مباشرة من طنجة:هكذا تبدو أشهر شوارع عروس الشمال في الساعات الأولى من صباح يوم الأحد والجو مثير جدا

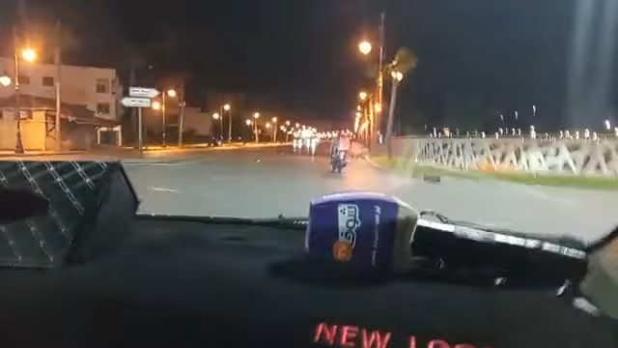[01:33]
من الجانب الايمن للطريق على النخل
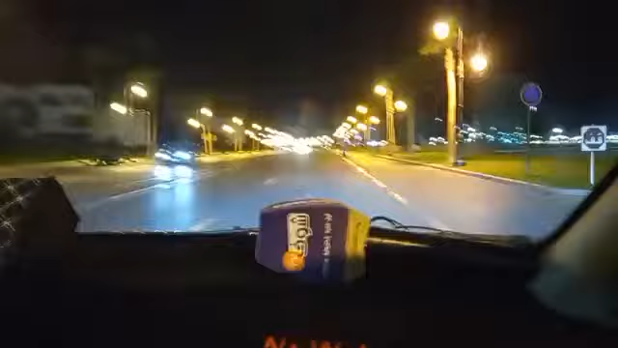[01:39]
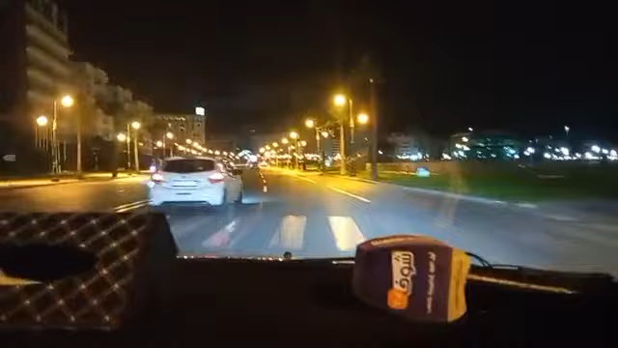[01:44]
اذا متابعا او فيها نعتذر على هذا الانقطاع لضعف الشبكة كما قلت ربما ترون الرياح القوية على مستوى الجانب الايمن من الطريق وايضا الجانب الايسر هذه مدينة طنجة في صباحاتها طبعا حضور الامن الحضور الاقوى في شوارع عاصمة البغاز
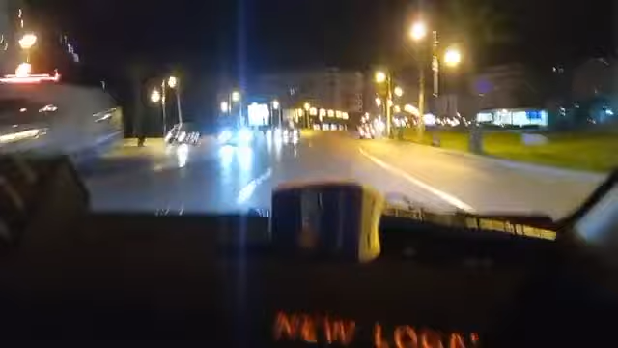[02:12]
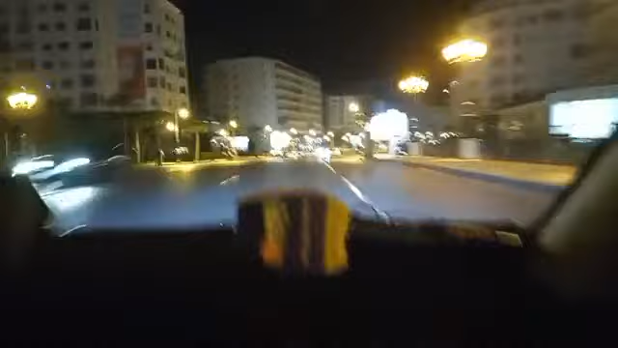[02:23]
حاليا نتواجد بكورنيش العاصمة عاصمة البغاز مدينة
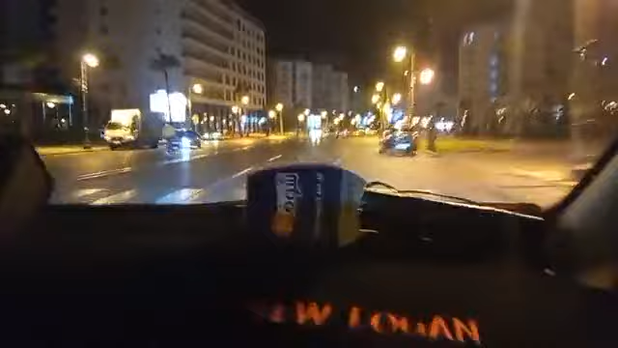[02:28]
طنجة مع هذه الرياح القوية ربما نشاهد
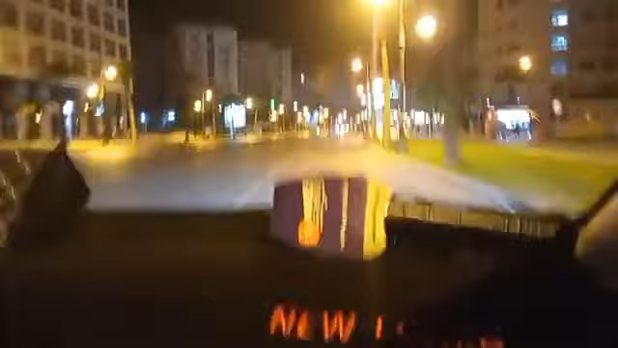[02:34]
حركة خفيفة رغم انه صباح يوم الاحد
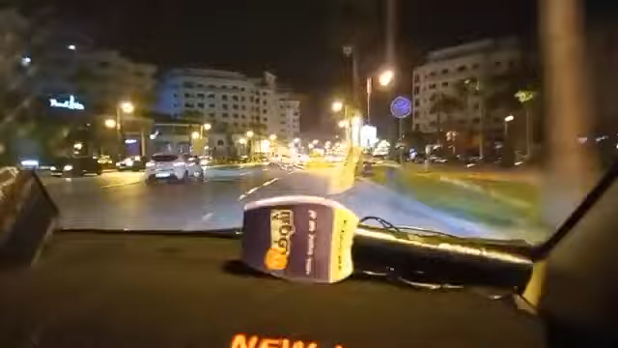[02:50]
كالعادة المرجو اخذ الحيطة والحذر في سياقتكم في صفركم في رحلاتكم بمراهيم صباح الخير اهلا وسهلا اخي متمنيتنا بالتوفيق للناس اللي فاقوا اللي يستعدوا لبدء لحياة جديدة
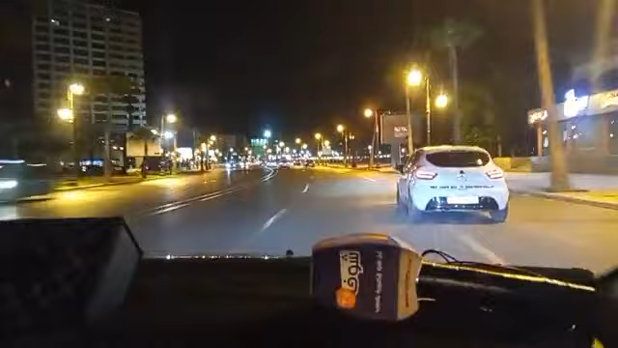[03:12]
لبدء يوم جديد كما قلت حركة خفيفة على مستوى كورنيش المدينة في هذه الاتناء ربما لوجود الرياح القوية بمدينة طنجة وبشمال المغرب
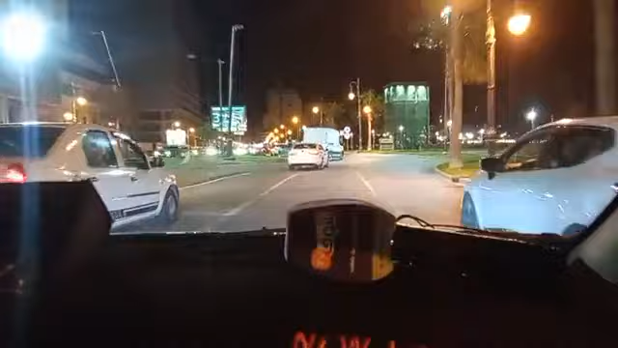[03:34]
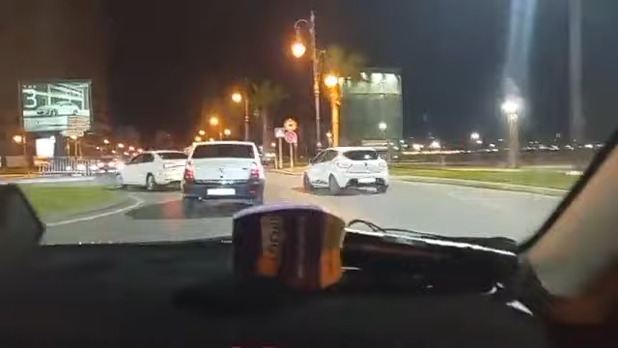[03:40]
ايضا وجود الامن في كل مكان في
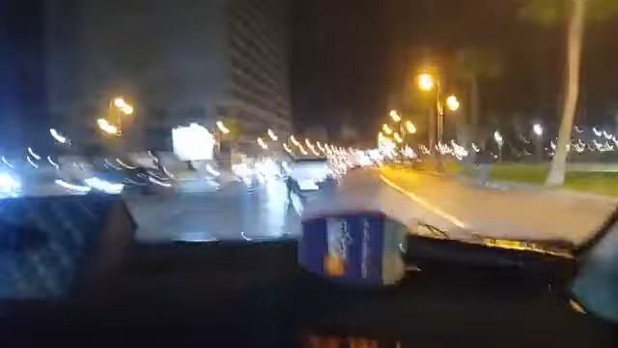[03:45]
كل شوارع هذه المدينة الجميلة طبعا لحماية ممتلكاتها لحماية وسلامة المواطنين هذا هو الكورنيش حركة خفيفة في هذه الاتناء كما قلت نظرا لي الرياح